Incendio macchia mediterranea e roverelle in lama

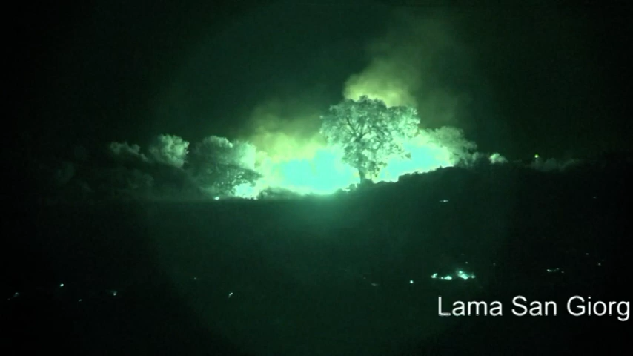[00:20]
Merita, certo, qui ci sono anche le querce grandi.
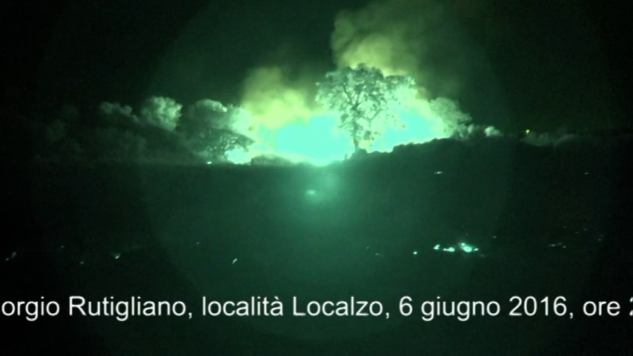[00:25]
Il fronte è abbastanza ampio. Come merita?
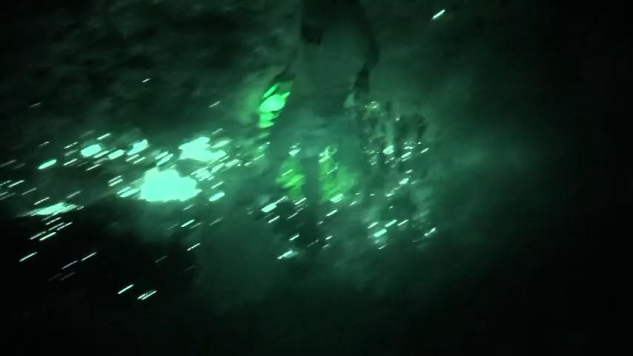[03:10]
Ragazzi, c'è di carbone qua, un po' di vento che si riaccende. Dobbiamo andare almeno a rinfrescare un po'.
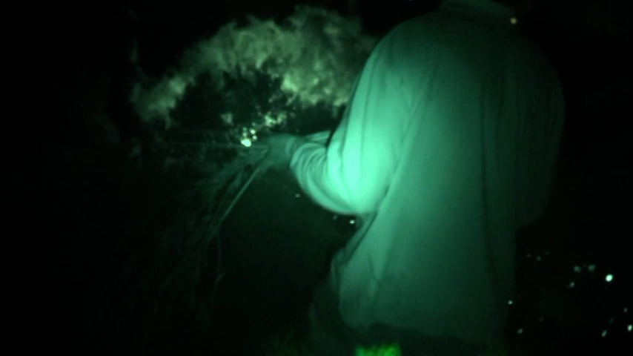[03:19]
Sì, bisogna spegnerlo completamente sto fuoco.
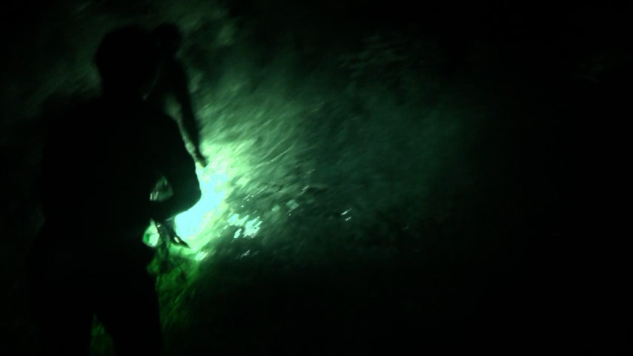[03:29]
Sono arrivati i pompieri. Sono arrivati?
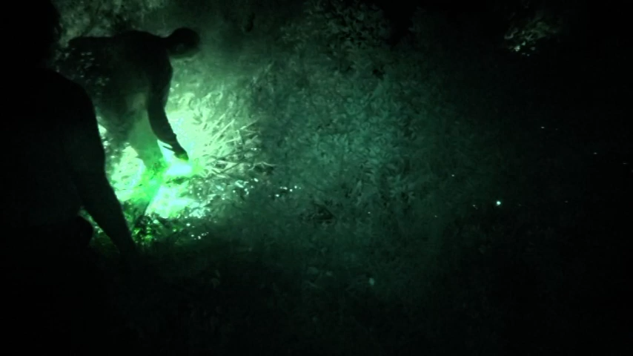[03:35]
Mo mi stanno chiamando. Dove li veniamo a prendere?
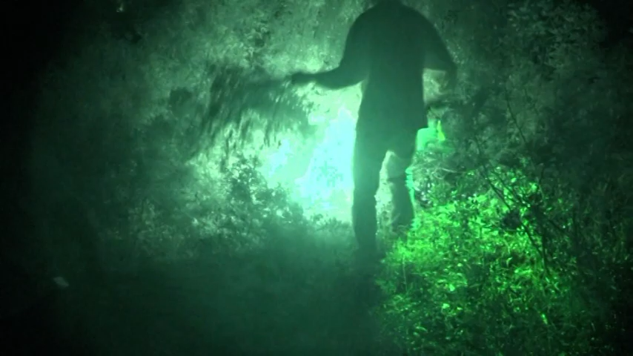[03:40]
Pronto? No, non zio, non è arrivato nessuno. Non ci ha mai chiamato nessuno. Ma ti hanno detto che arrivavano?
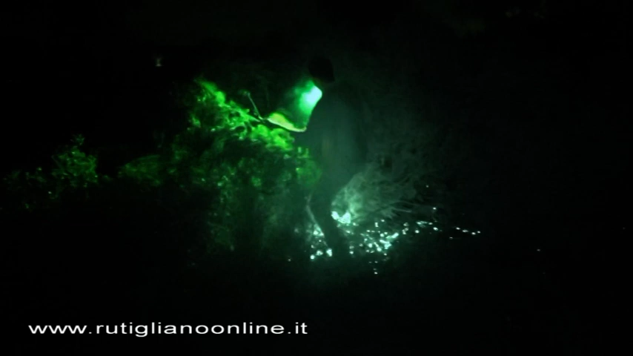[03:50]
Perché qui loro stanno spegnendo un po', l'hanno domato un attimo,
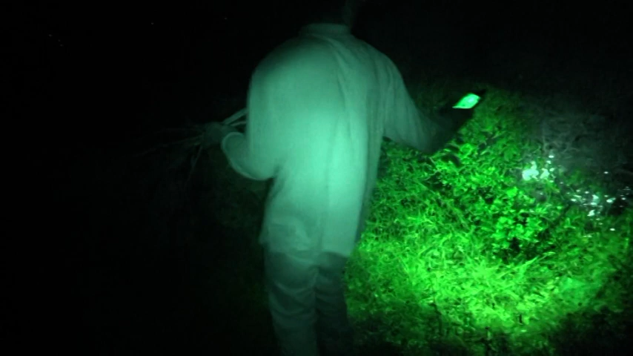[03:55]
però rimane comunque sotto l'erba il fuoco, i carboni ardenti, capito?
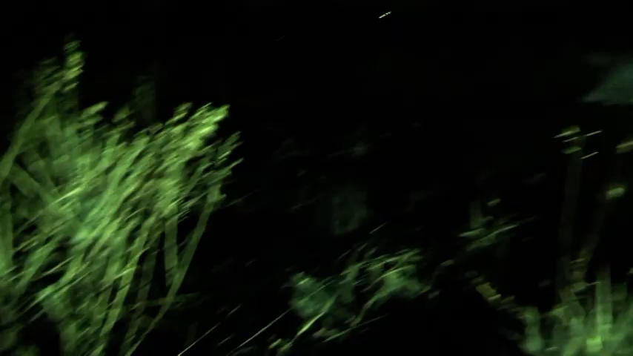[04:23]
Di là ha preso quell'albero e poi si è steso da quella parte.
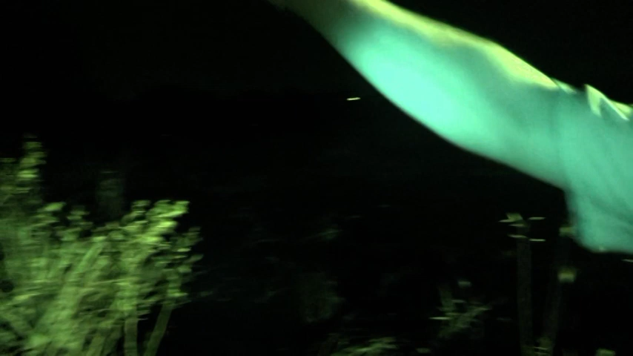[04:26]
È probabile che sia partito da qui, questi hanno messo fuoco a questa roba. Bisogna venire domani mattina qua.
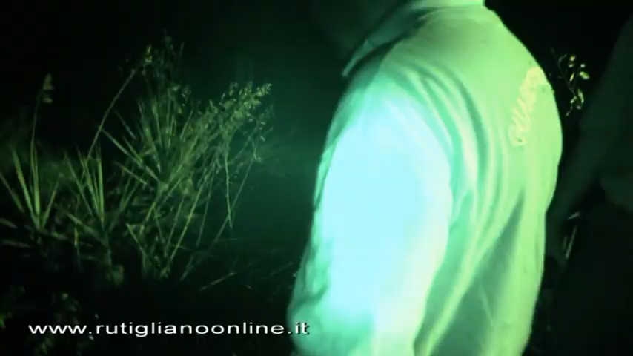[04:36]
Comunque qua l'acqua ci vuole perché là c'è un po' di vento.
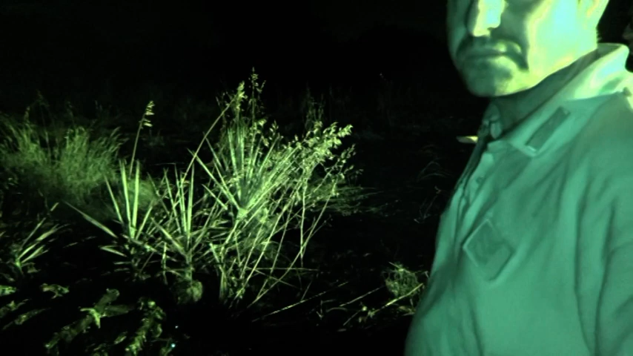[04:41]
Sì, no, bisogna sotto l'erba è acceso. Bisogna... Ci sono già le stoppie e lì prende un po' di vento e si accende nuovamente.
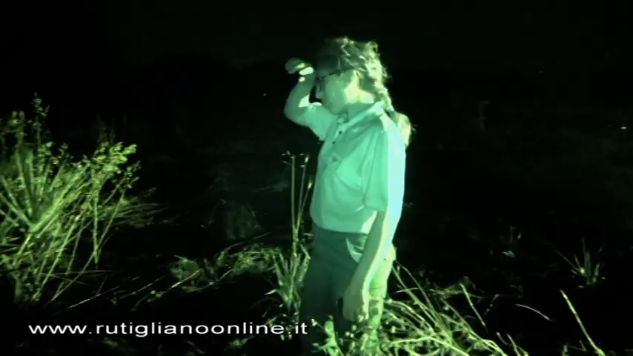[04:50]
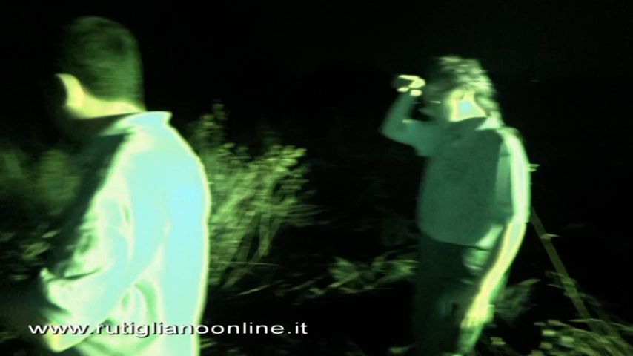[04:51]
Vedi? Vedi come si riaccende, guarda. Perché è un po' di vento.